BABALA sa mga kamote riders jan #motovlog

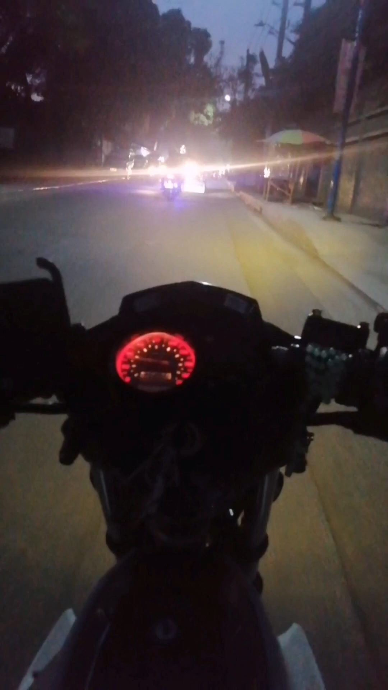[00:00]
Kayaan? Kumusuhan? Mapakaramit talagang ka-motor riders na kagay ako Ayos rin hindi pala ako kasama dun minsan lang hahaha So yan guys tingnan mo naman yung mga makawakasabay ko dito guys O yan
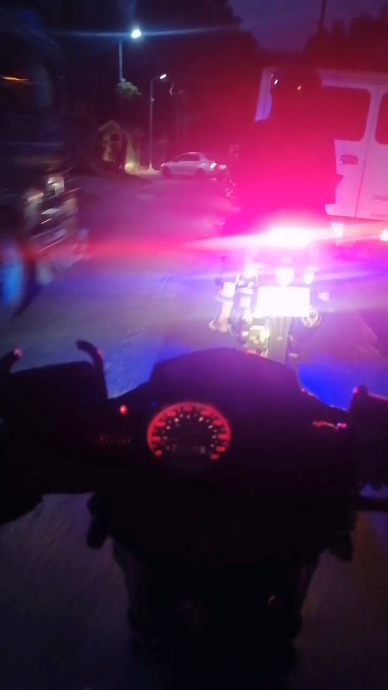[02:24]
Ang tama ba yung paggamit nila sa ilaw nila Ang tama ba yung ilaw ma Kasi diwibay eh